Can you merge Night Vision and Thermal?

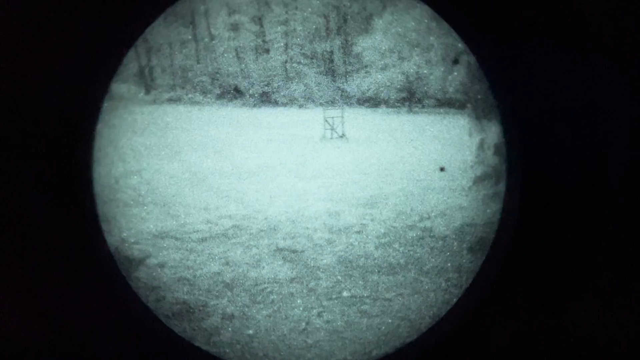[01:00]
It's pretty safe to say there's not a soul on this planet that can successfully overlay both their night vision and thermal into one image in their mind.
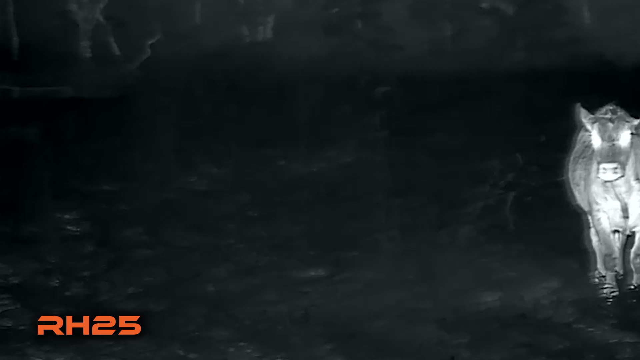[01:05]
I've been doing this for the last two years and I've talked to hundreds of people running these setups and I have yet to find someone that can merge both night vision and thermal in their brain from two separate devices.